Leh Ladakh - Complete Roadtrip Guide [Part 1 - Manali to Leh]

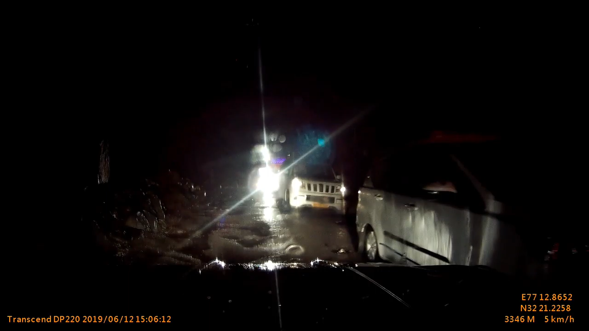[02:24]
But no challenge for the Scorpio. And we chug along. Night driving out here can be tricky.
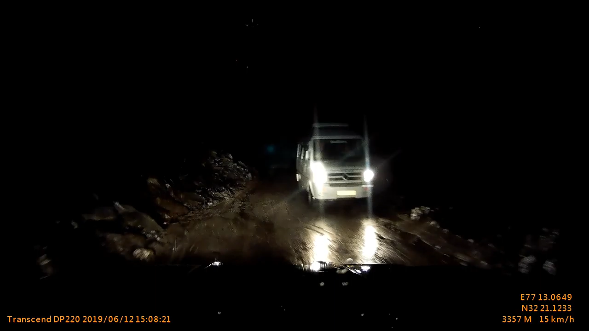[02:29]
You do not know where to expect that boulder or that pothole.
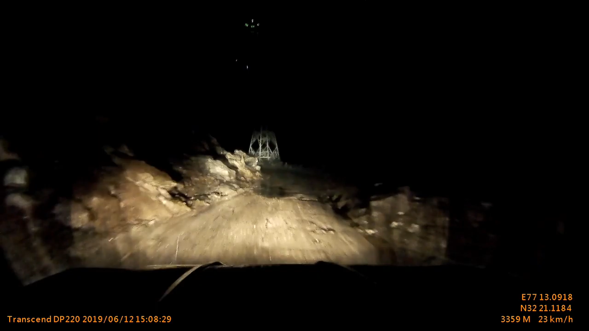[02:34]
Or just a steep curve. Because mind it, one side of me is a very steep fall. So we go slowly and we also have to watch out for the ice. But we reach Rotang. And lots of photo opportunities. It is quite windy at the top.
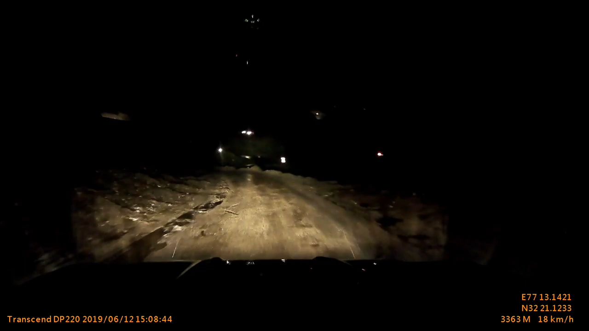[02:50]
And of course, freezing. These walls of ice are actually 15 to 20 feet high.
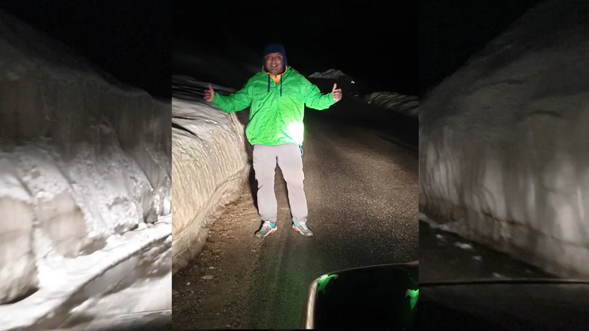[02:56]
And we have to watch out for the slippery surface as the traffic has gone down.
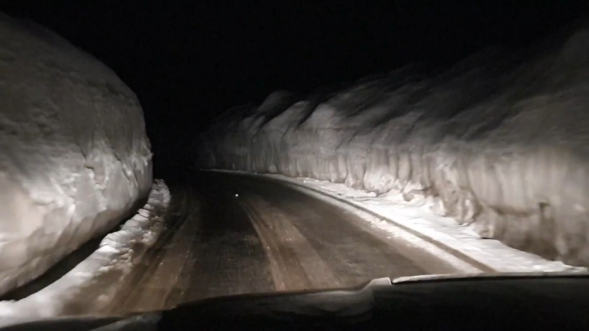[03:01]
So the water which accumulated has actually frozen. This causes a slip on the tires. And it's also called black ice. But the beauty is unparalleled. This is an experience we are never going to forget. As we get out of Rotang and head towards Tandi, the road becomes much better. The Border Road Organization or BRO works around the clock to keep these roads functional and safe at all times.